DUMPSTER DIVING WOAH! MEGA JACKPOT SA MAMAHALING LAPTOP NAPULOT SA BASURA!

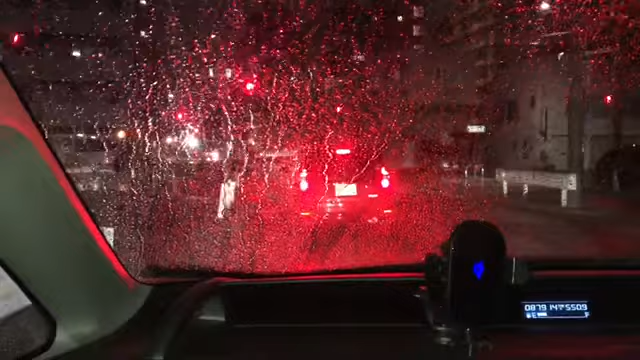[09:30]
Dito na tayo sa sasakyan. Pauwi na tayo, hindi na tayo makakapag diving nito. Basta palamig, kaya diving ka. Sobrang lamig, kaya pala lakas ng hangin. Ay, ano? Patay one way to. Kahit umuulan, bumaba pa rin. Nakakita kasi ng kaserol at kaldero.
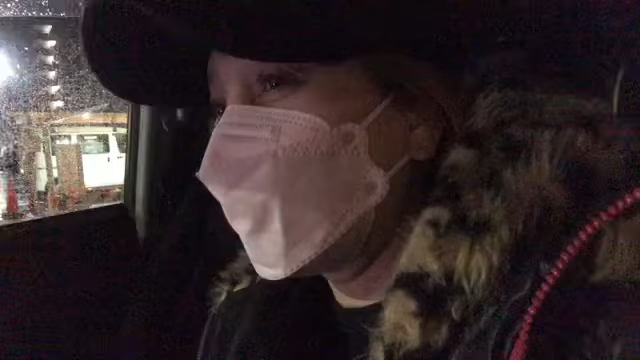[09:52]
Walang ano talaga, walang palalampas yung mga kadigers. Sobrang lakas ng ulan, wala na tayong ano, makita.
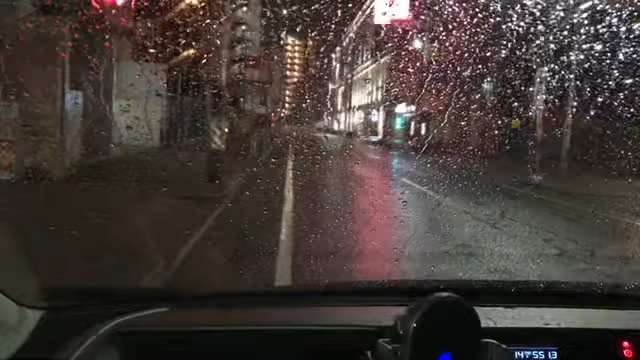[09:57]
Grabe. Uwi na tayo mga kadigers. Inabutan tayo ng ulan.